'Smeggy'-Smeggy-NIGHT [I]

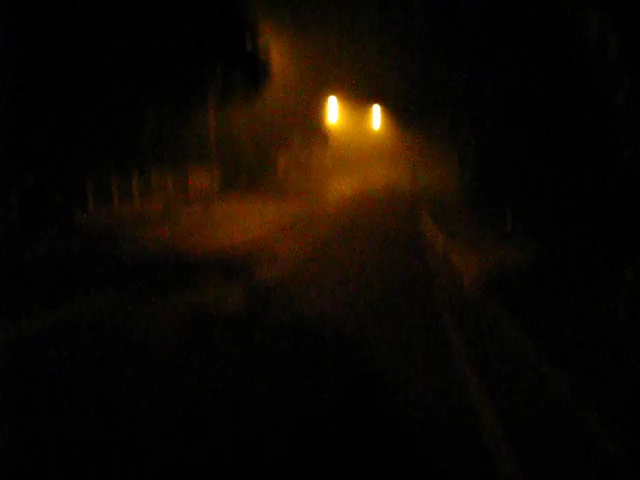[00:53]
and I've got the shroud on so hopefully the shroud may actually prevent some of these little fire misty droplets from forming on the lens of the camera. And that reminds me I don't think I've cleaned the lens of the camera since the last drive out.